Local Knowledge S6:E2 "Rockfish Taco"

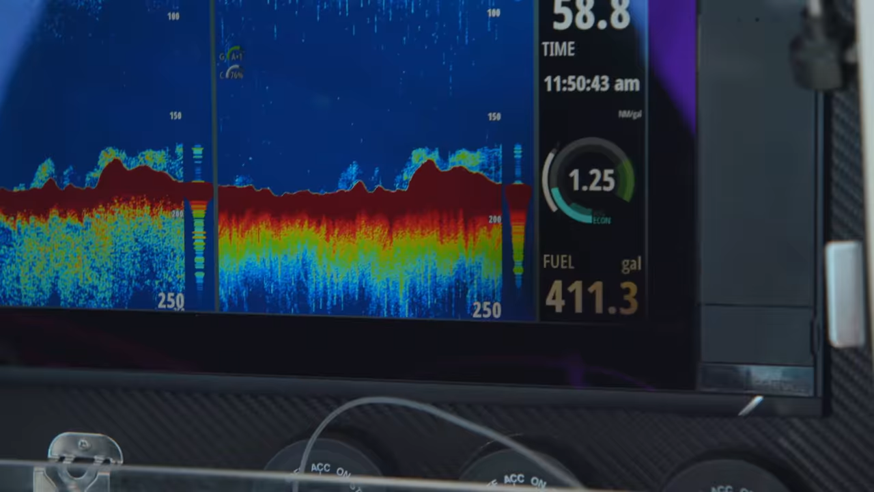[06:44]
Just trying to get some good structure that's not covered in that little bait, you know.
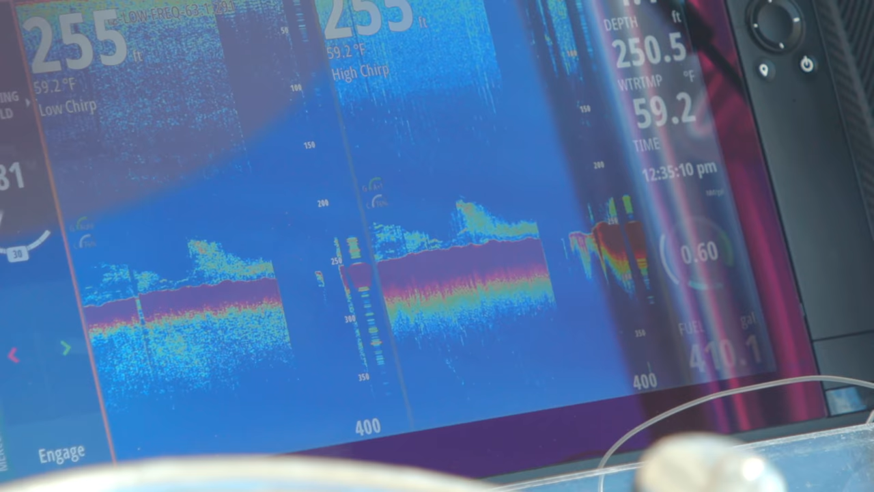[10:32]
On screen: water 59.2°F
And another fun way to go catch a fish that you've already caught a million times. Look at this. There's a different species, huh?